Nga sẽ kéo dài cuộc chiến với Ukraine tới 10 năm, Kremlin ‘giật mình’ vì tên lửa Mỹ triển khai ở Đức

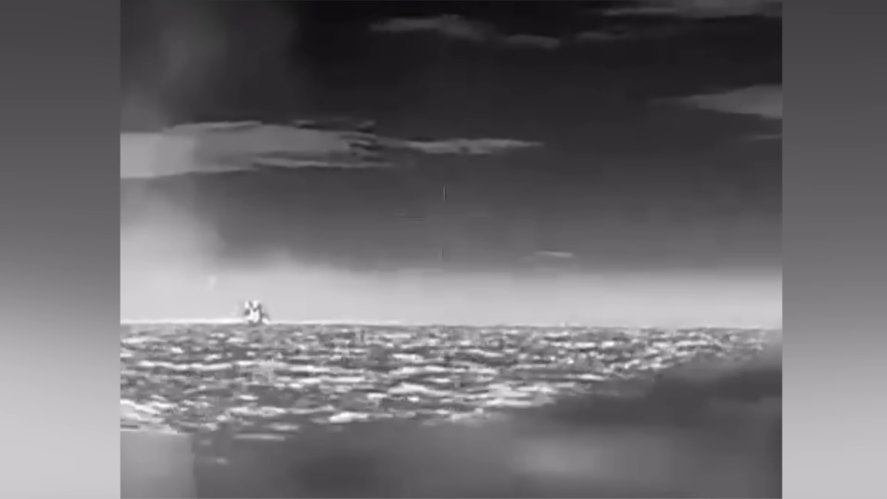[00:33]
phòng thủ bờ biển của Nga ở Crimea vào rạng sáng ngày 18 tháng 7.